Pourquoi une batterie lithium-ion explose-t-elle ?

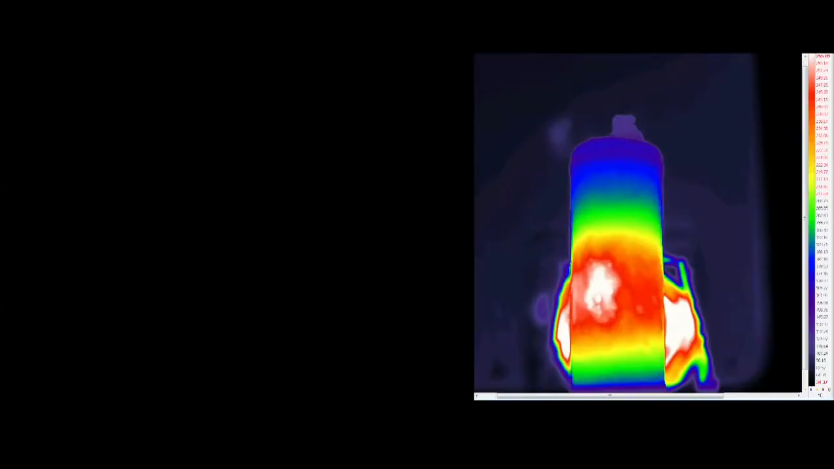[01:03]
But because we had the ability to look at during failure, we decided to combine thermal imaging and high-frequency x-ray imaging to look at both what happens on the outside and what happens on the inside of these cells during thermal runaway.
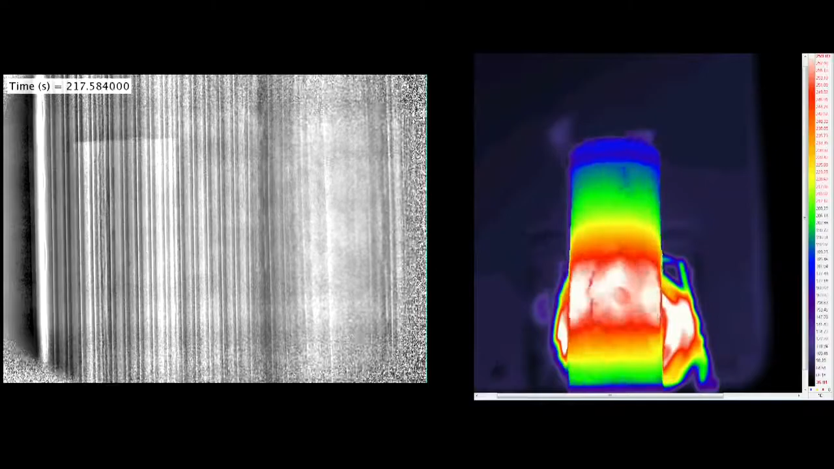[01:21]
Thermal runaway is a process in which when at a critical temperature the materials inside these batteries start to break down exothermically,
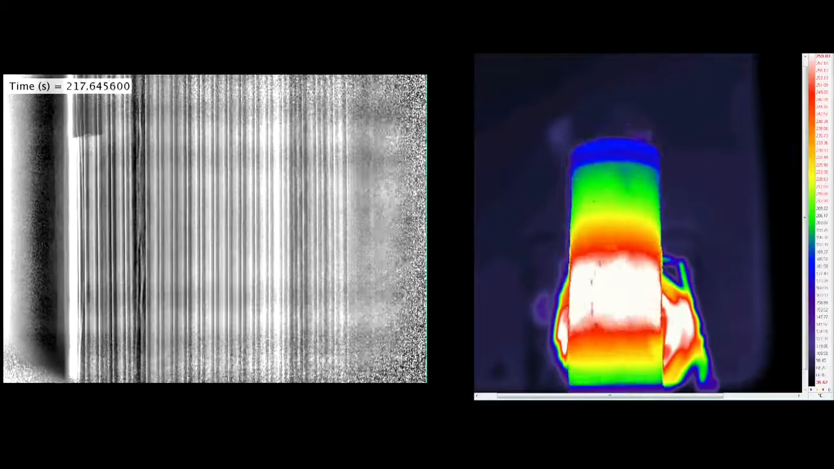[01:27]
so they generate a lot of heat while they break down and when heat cannot escape as fast as it's being generated, this is a runaway reaction that cannot be stopped.
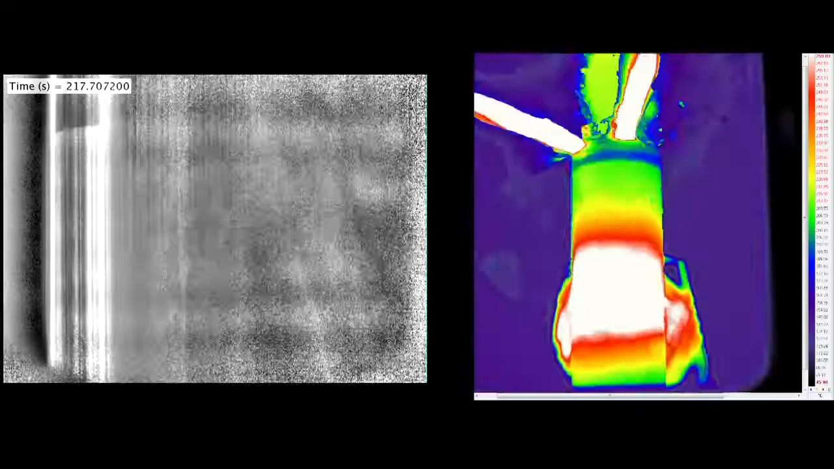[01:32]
We tried to simulate a range of abuse conditions,